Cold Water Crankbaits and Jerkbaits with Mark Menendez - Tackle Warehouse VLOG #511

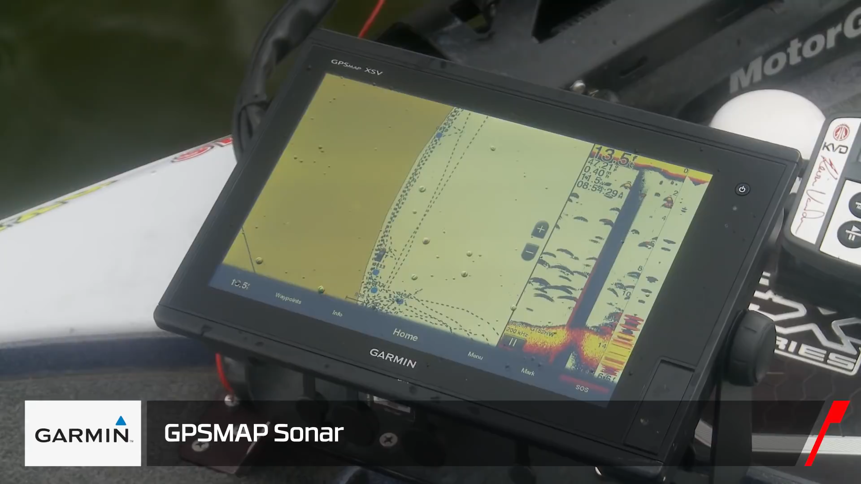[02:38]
that is a real key to pick a jerkbait up.
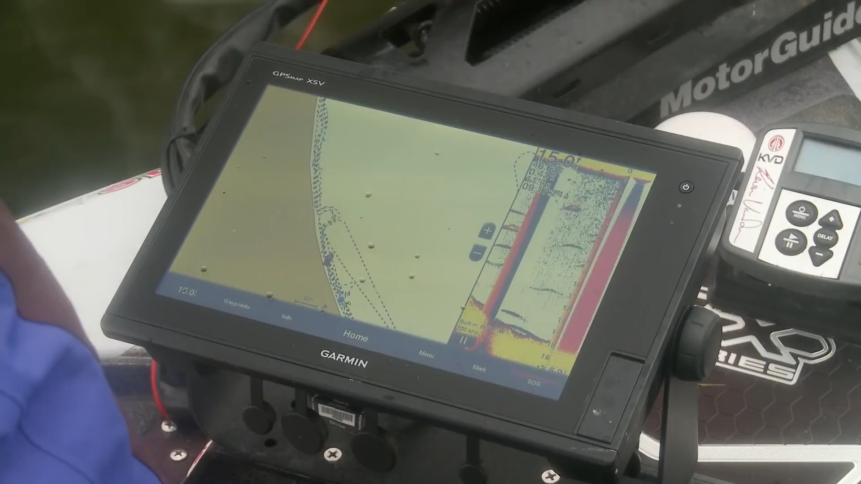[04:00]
Awful pretty. See all the bait right there? That's the right stuff right there.
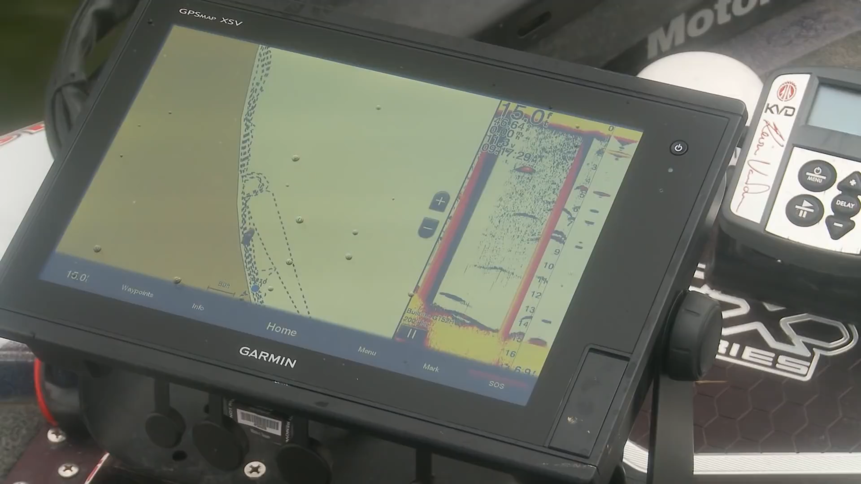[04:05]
When I see that bait up here in the water column, that's when a jerkbait is super, super effective.
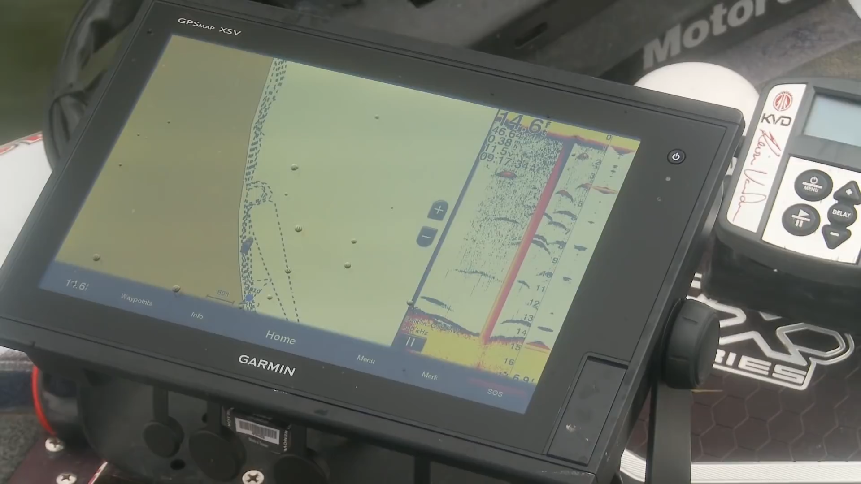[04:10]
Because that bass right there will come up and look at that bait.
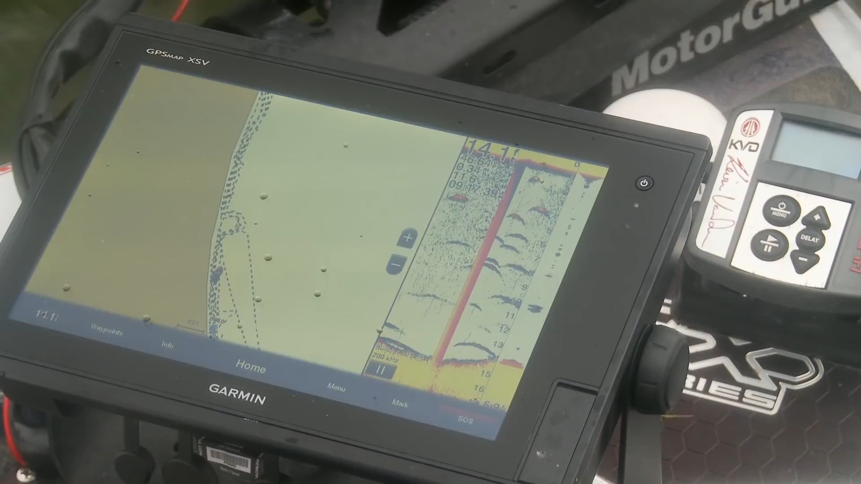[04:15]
And I have just got to reach down there.
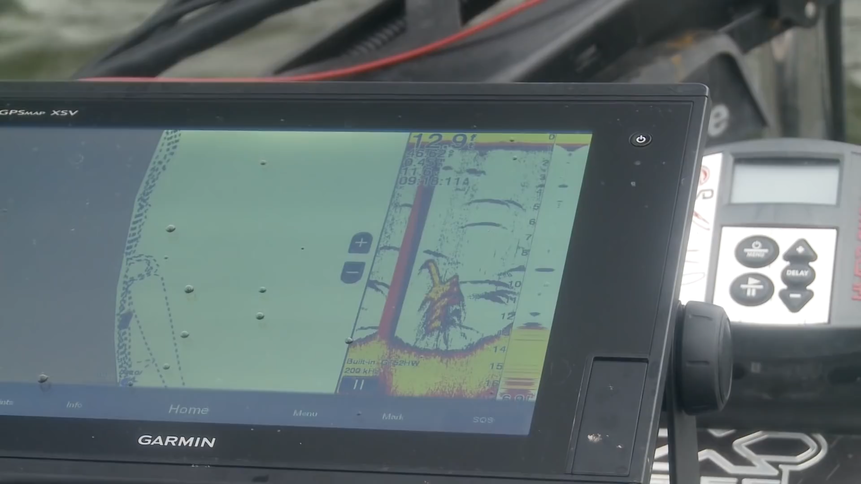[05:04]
suspended out here high in the water column. I'll get this boat out here in 18 to 20.
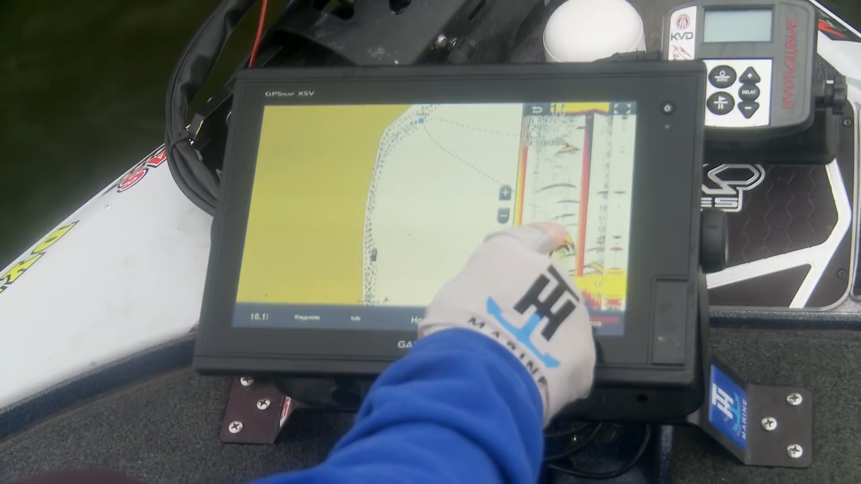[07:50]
They came up and turned and went down. When the boat got right over top of them, that's two that came up.
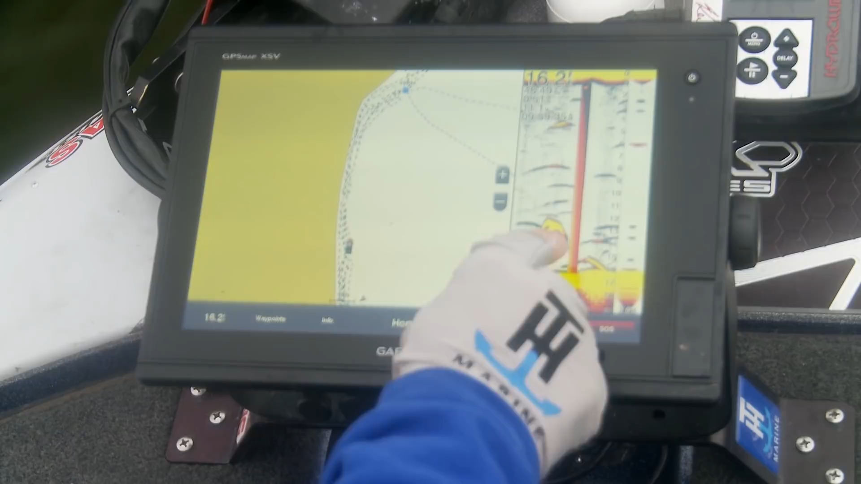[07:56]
Right down right there. Lure around them out here. I'm gonna turn and throw back across that.
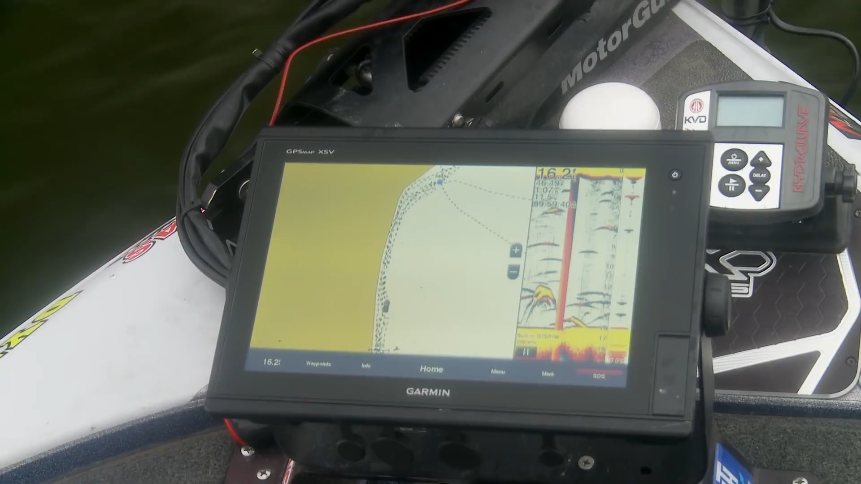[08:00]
See all those fish right there? Those are all bass out there in that 12 to 13. Wow.
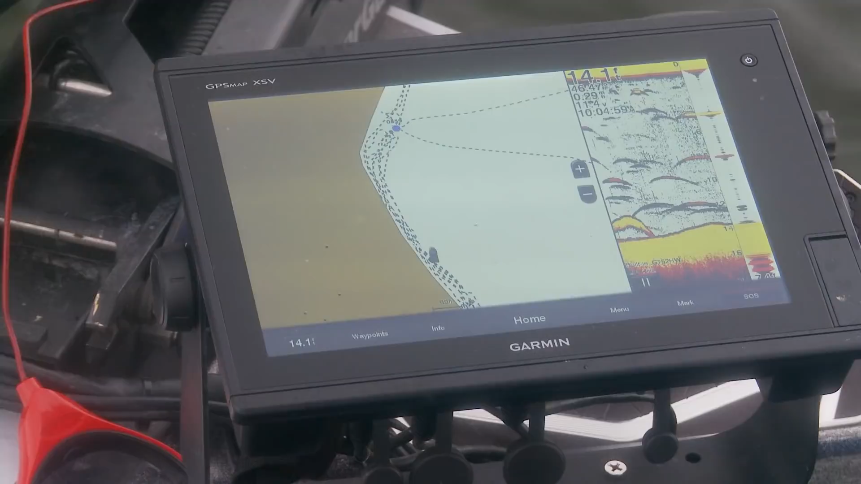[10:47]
When you look down on your graph and you see fish, is it a small fish?
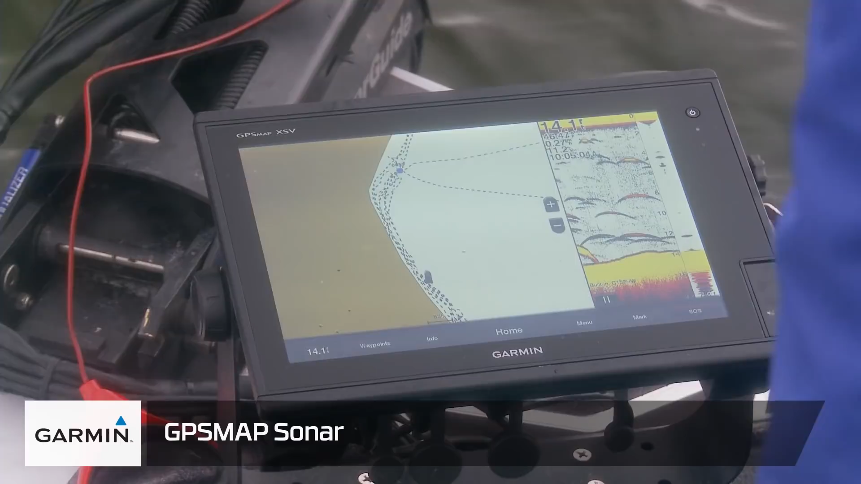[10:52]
Is it a big fish? How do you tell? Most of the time when you get a good return,
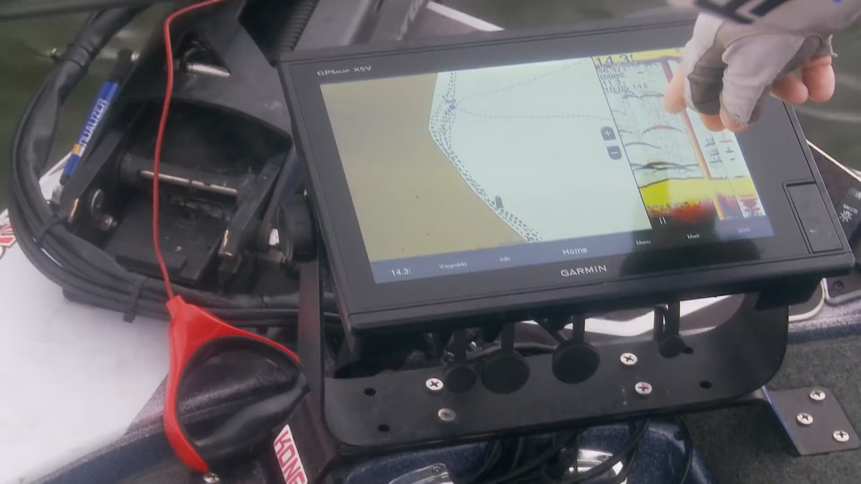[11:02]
a good strong return like this middle one right here or that one right there, that's a pretty good sized fish.
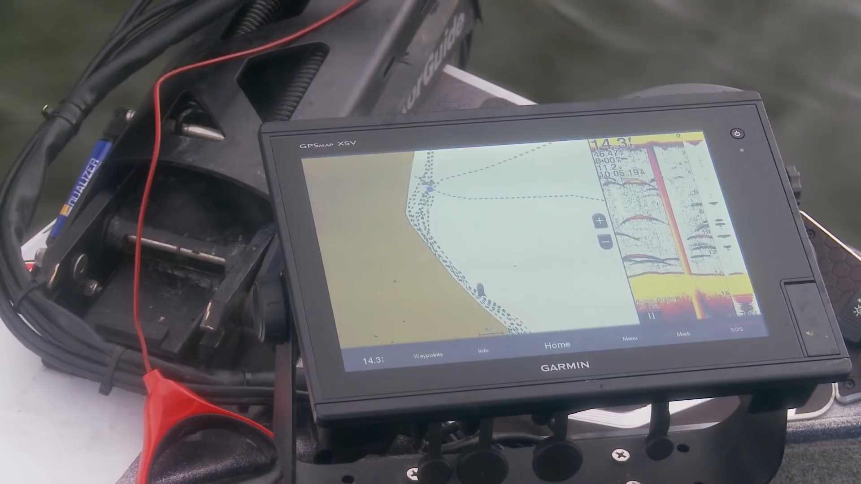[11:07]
And then it also has to degree on the degree of where it is on the cone.
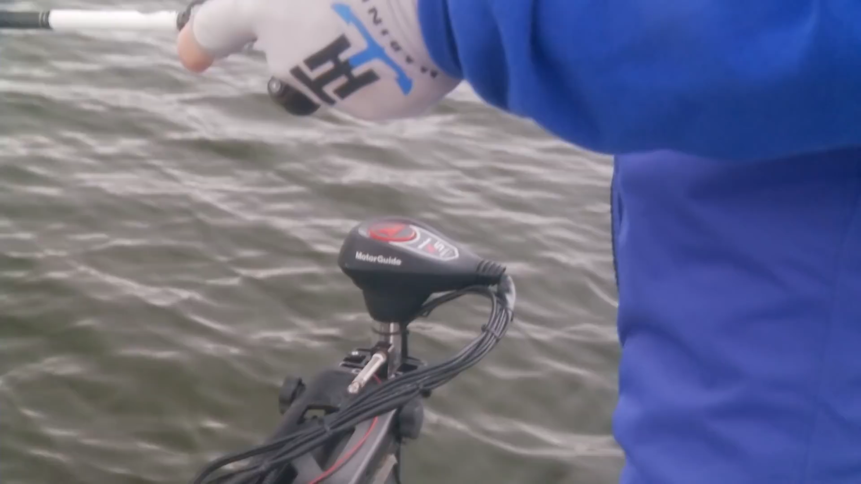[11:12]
The cone going down looks like you're holding a flashlight and spreads out. If it's off to the side of it, you're gonna get a return like these down here, these little sides.
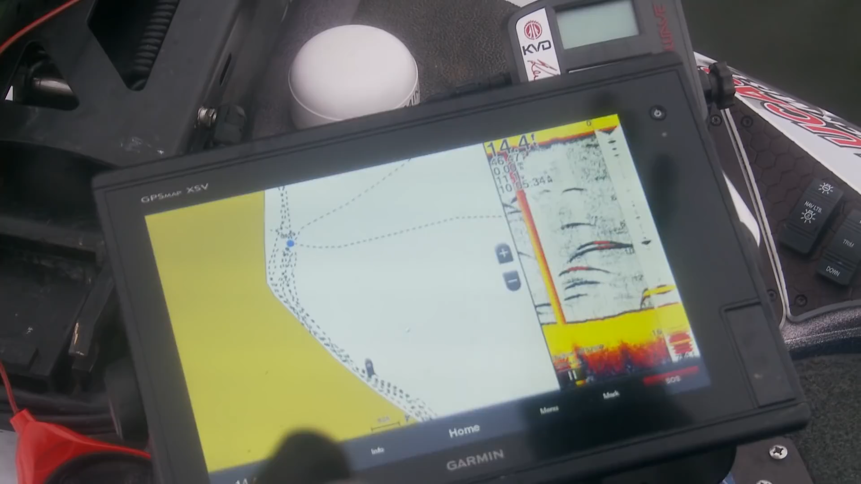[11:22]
That's a fish that's off to one side of the cone. That's a fish that's directly under the boat. You can see how hot that is.
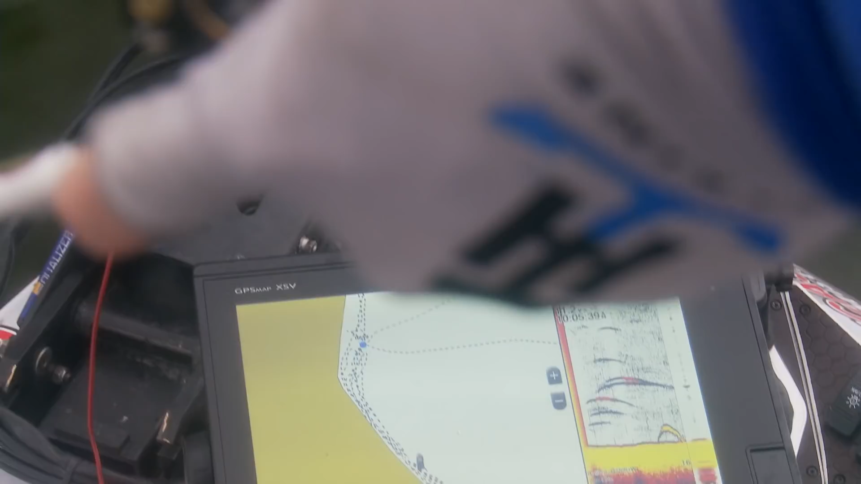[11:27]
So it's not an absolute science, but you can get a pretty good idea how big these fish are when you see them,